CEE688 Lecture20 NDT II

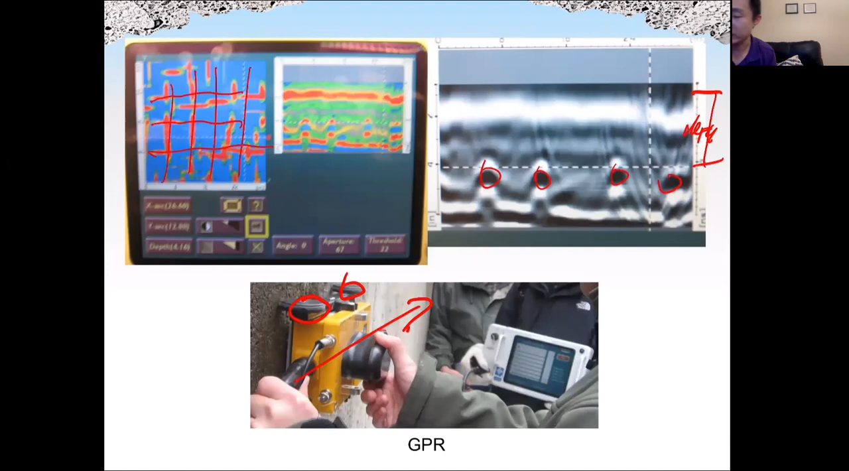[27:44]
we can see almost 3D image of the layout of the rebar. Okay. This is the plan view. And this is a side view. Okay. We can see the rebar here and here.